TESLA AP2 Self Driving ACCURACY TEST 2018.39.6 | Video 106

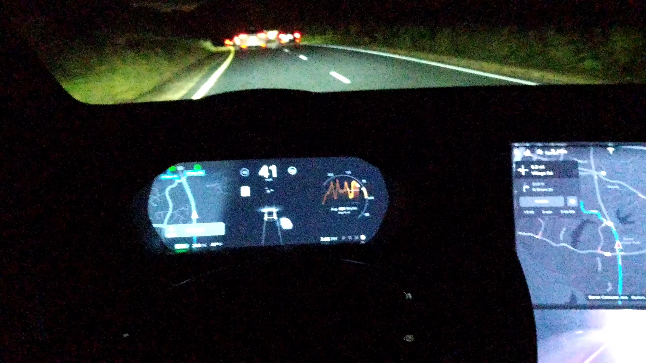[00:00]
Okay, we're heading over to North Shore Drive
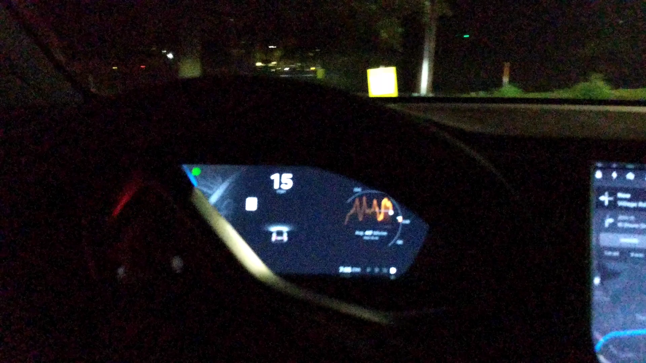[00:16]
Here we are North Shore Drive 2018 point 39.6 version 9 been here a couple times
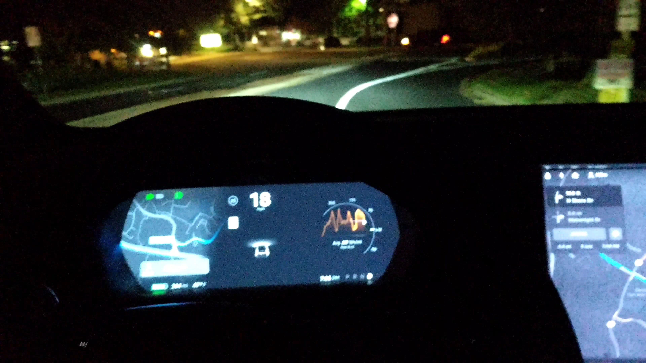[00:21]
one time we've made it through this crazy traffic light another time We have it and looks like there's a bus And it be behind me or no, they're turning okay.
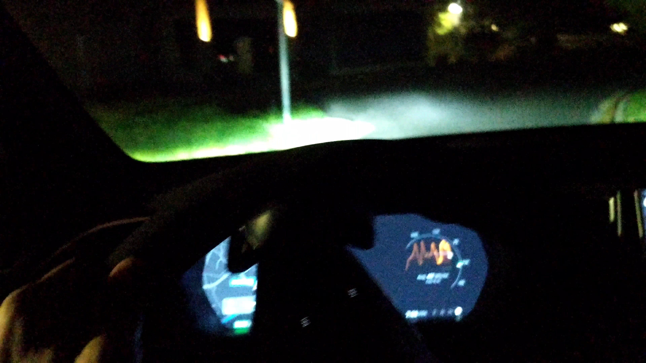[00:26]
No one's gonna be behind me.
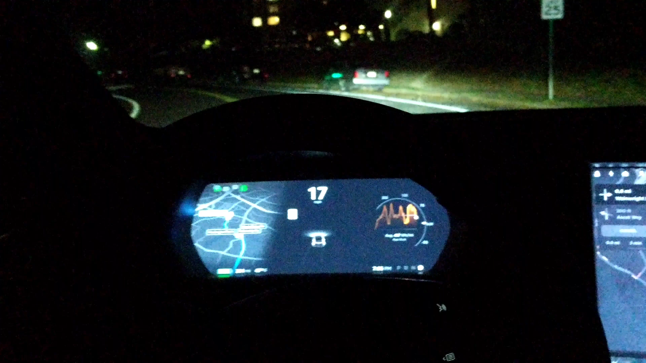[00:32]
All right It's at night and we're gonna try to get locked on here before we get to the traffic light Which is the most difficult part if you've
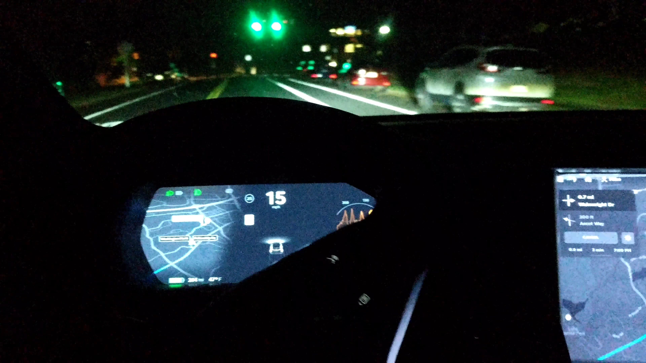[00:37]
Watch this playlist and I think it knows it's getting smarter and
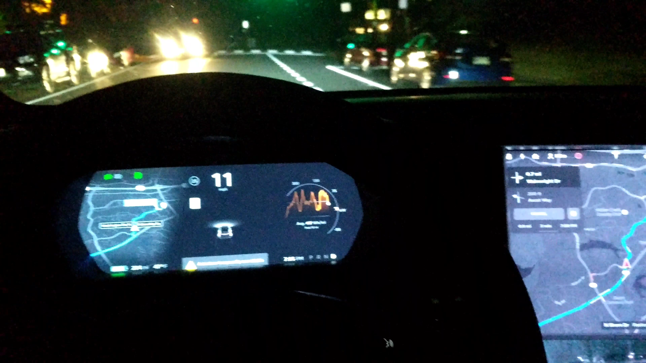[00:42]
smarter like it knows this is a tough area and it will not engage the system Yeah,
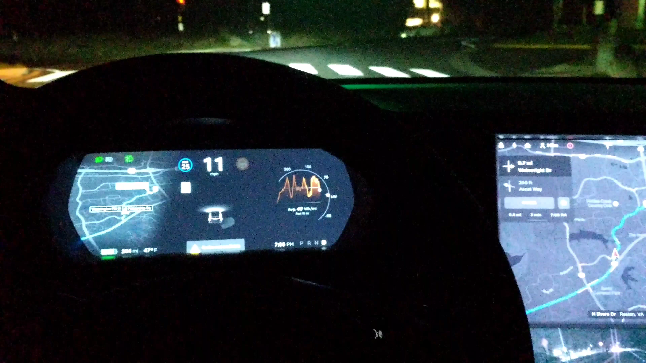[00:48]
this happened last time too Mmm,